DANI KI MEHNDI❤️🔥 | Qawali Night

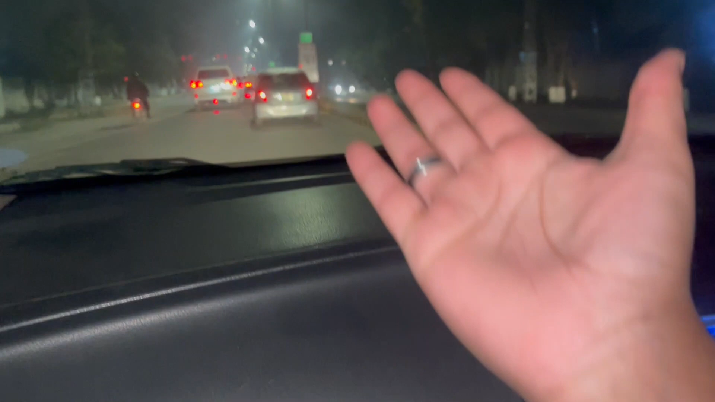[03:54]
बहरहाल यार ये हमारा कंटोनमेंट एरिया है सियालकोट का, बहुत से लोग जो इधर के रहने वाले उनको तो पता ही है, आगे मैकडोनल्ड्स वगैरह और सीमा वाला इधर।
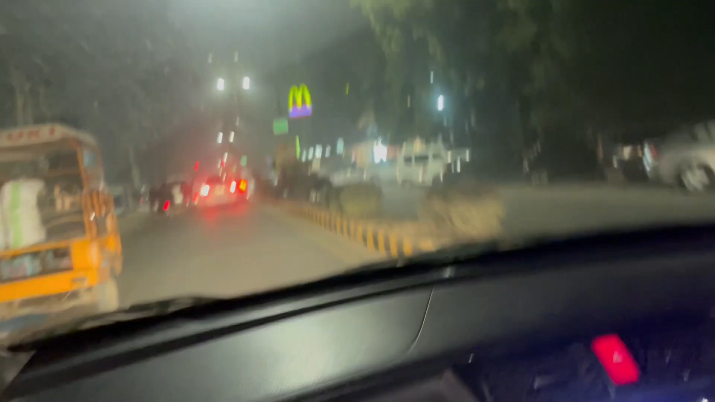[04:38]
बहरहाल ये हमारा सियालकोट का मैकडोनल्ड्स है,
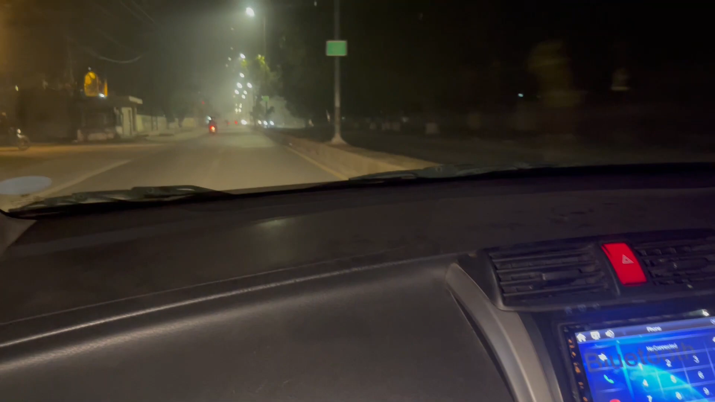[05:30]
तो हम लोग यार ये फॉग होना स्टार्ट हो गई है और वापसी पे पता नहीं क्या सिचुएशन होती है, लेकिन अभी हम लोग दाऊद को पिक करेंगे और रवा दवा होंगे अपनी मंदिर की तरफ,